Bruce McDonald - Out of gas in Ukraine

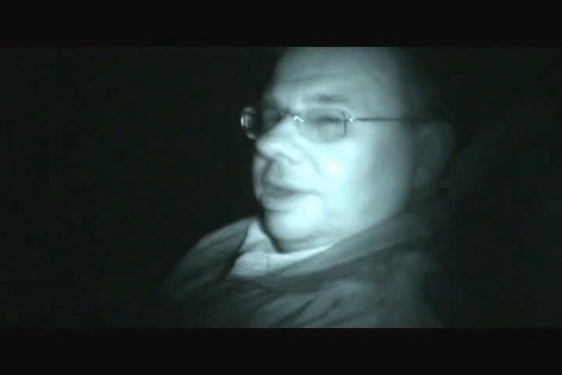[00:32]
I'm doing great. When you flip it though, I think it turns everything pretty much black and white.